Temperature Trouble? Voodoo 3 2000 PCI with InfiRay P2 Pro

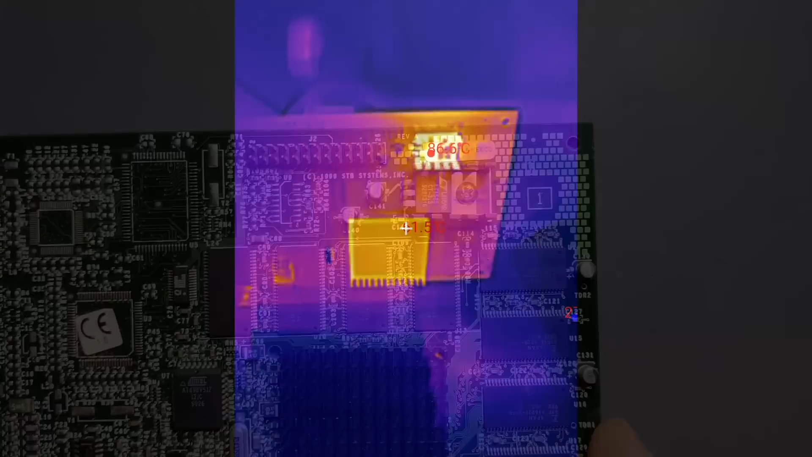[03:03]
With the heatsink in place, we can fire up a test system and measure how hot the regulator gets.
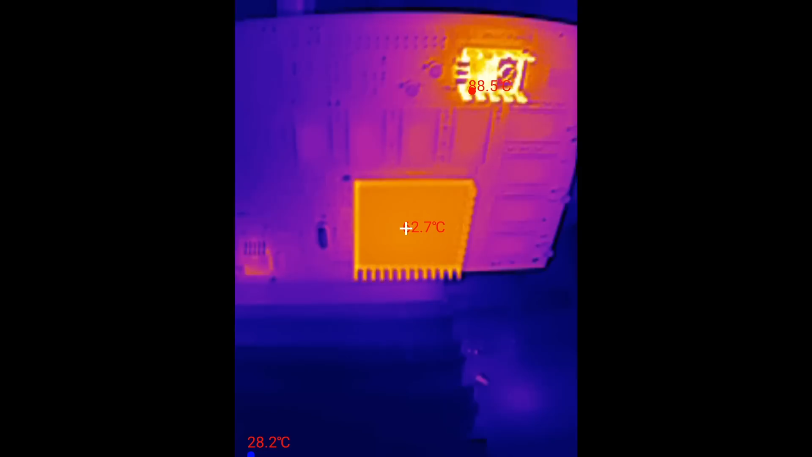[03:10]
On screen: min 28.2°C
Initially, I just boot into Windows and remain on the desktop,
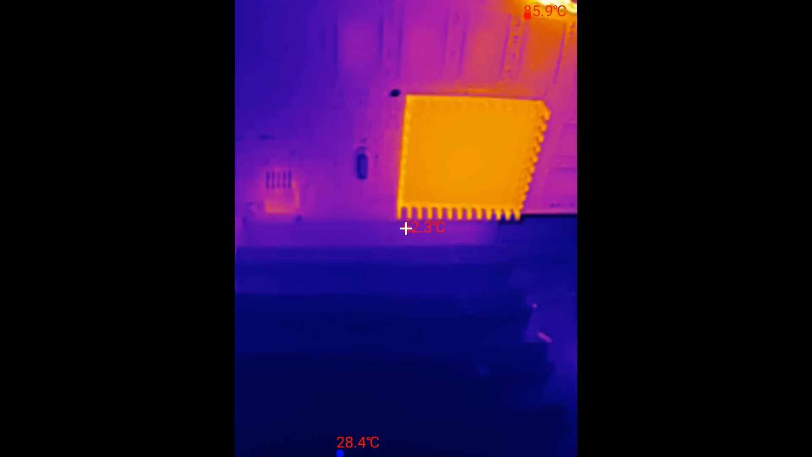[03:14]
On screen: max 85.9°C, min 28.4°C
but even without any significant load on the 3D unit of the card, I was very surprised to see temperatures close to 90 degrees on this regulator.
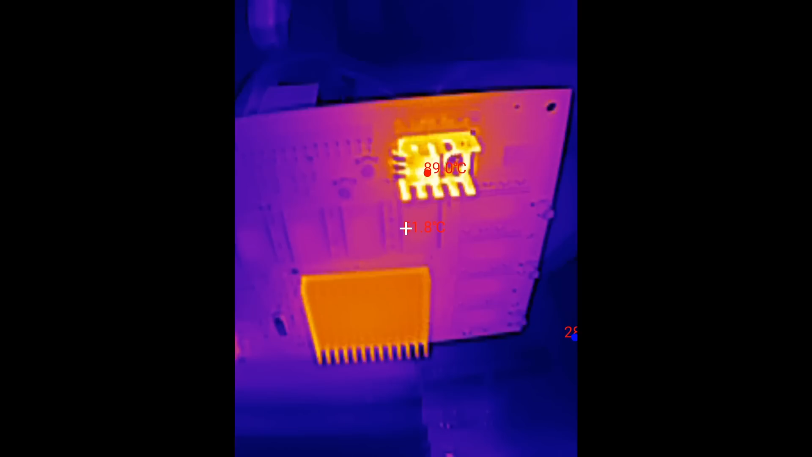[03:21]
And this is with the original heatsink.
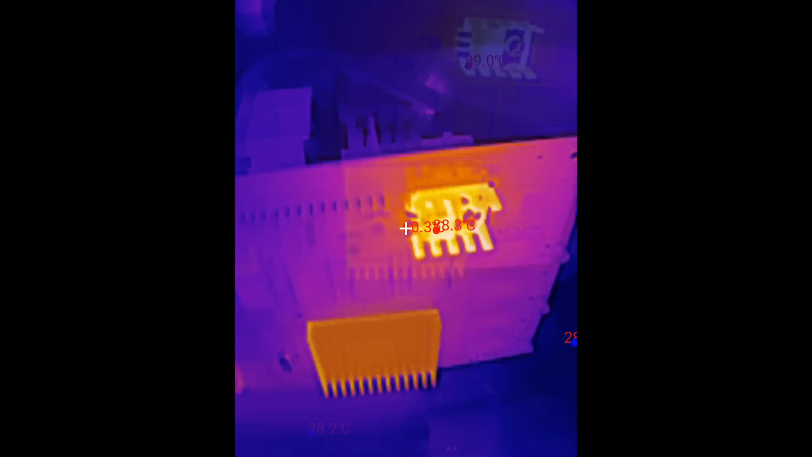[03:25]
Now I have doubts that the replacement heatsinks will stand a chance cooling down this component sufficiently. The heatsink of the 3dfx chip heats up to around 65 degrees.
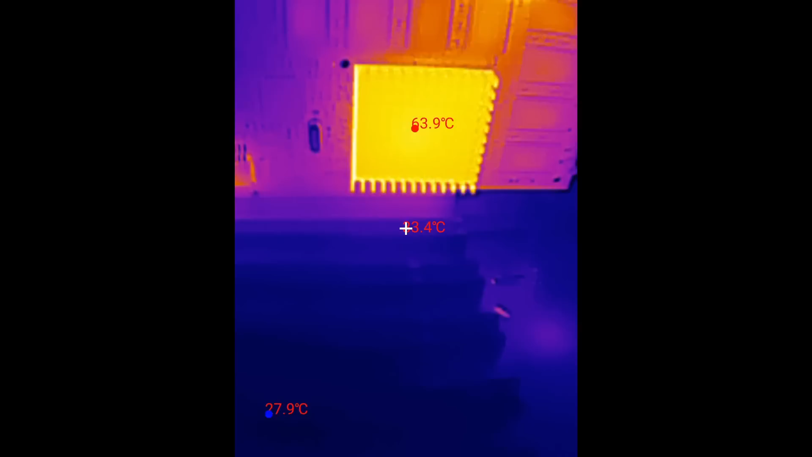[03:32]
On screen: max 63.9°C
All this heat is generated without running any 3D application.
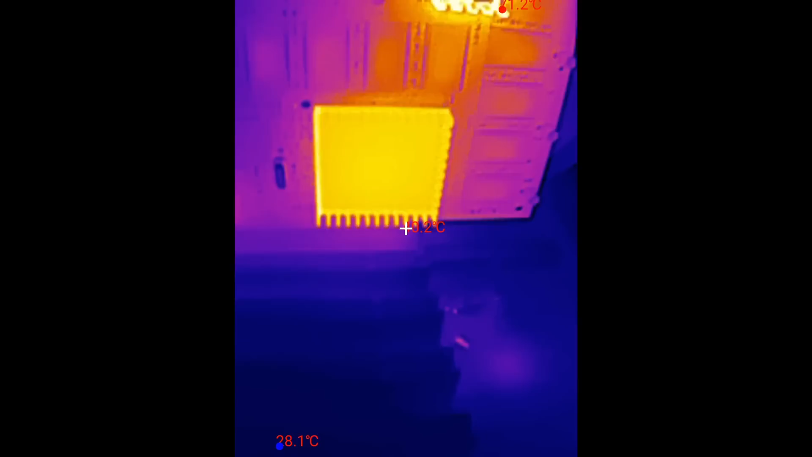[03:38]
On screen: min 28.1°C
I am sure temperatures would be much worse when this card is crammed into a tiny case without airflow.
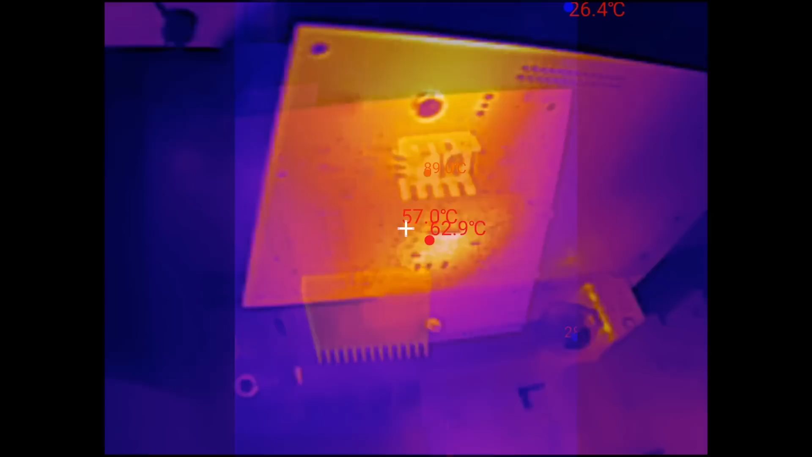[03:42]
The back of the card is heating up as well.
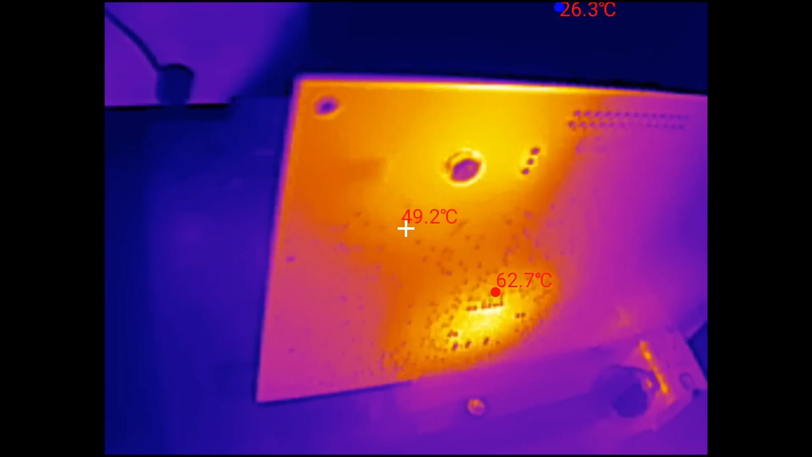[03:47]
On screen: spot 49.2°C, max 62.7°C, min 26.3°C
And although the spot where the 3dfx chip is mounted is hotter than the place where the regulator sits, the difference in temperature is just by a few degrees.
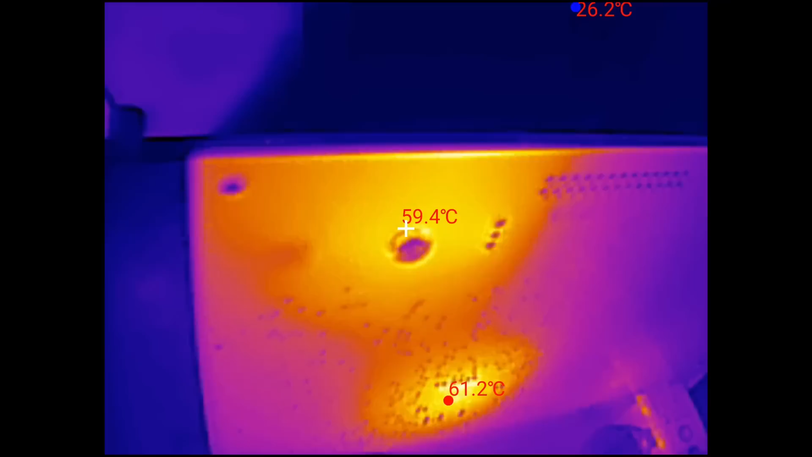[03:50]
On screen: spot 59.4°C
We get around 63 degrees on the main graphics chip. While the spot where the regulator is placed, the PCB heats up to around 60 degrees. Playing Unreal Tournament for a couple of minutes drives both temperatures up.
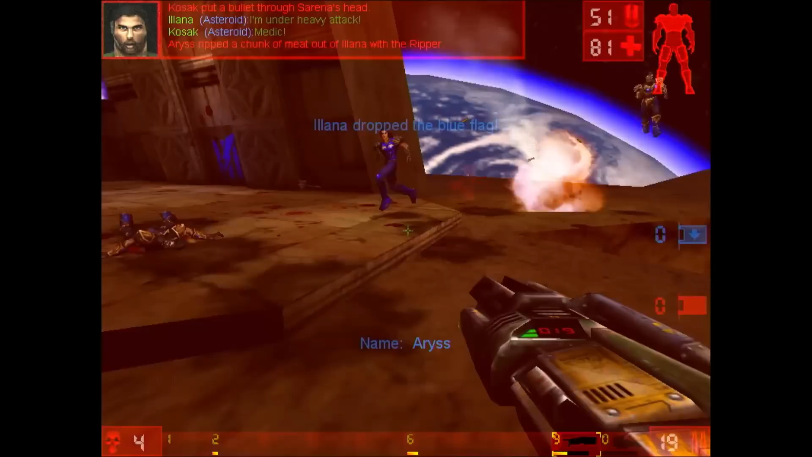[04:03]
Not significantly, but they do rise.
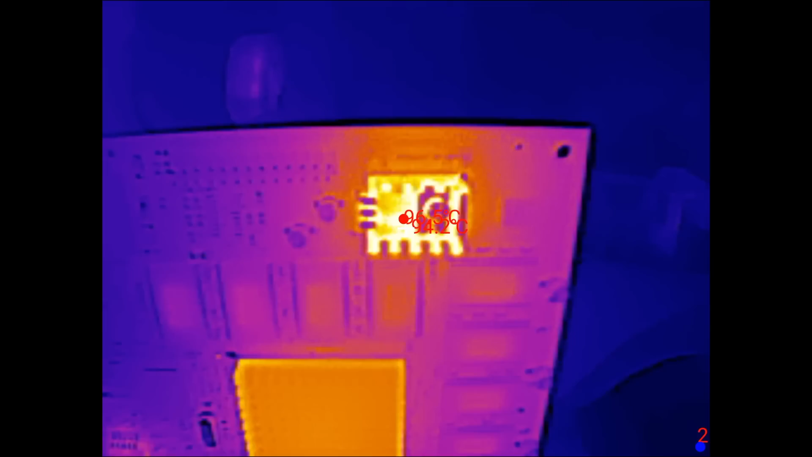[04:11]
The regulator is now sitting at 97 degrees while the heatsink on the 3dfx chip reaches 68 degrees.
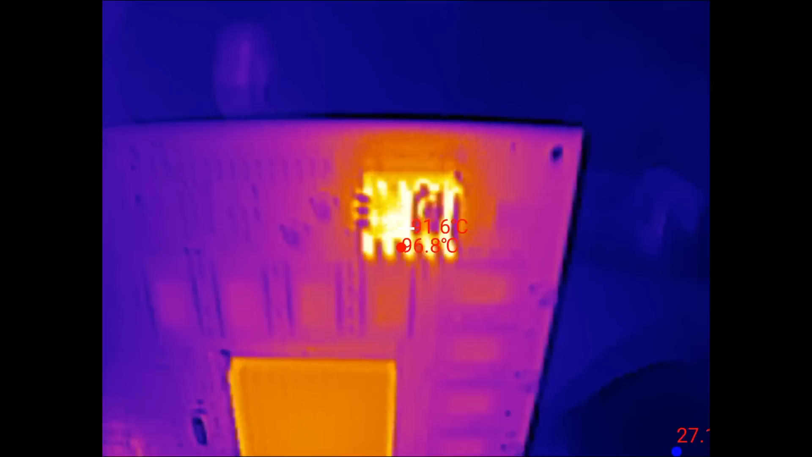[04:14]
So, let's have a look what the replacements can do.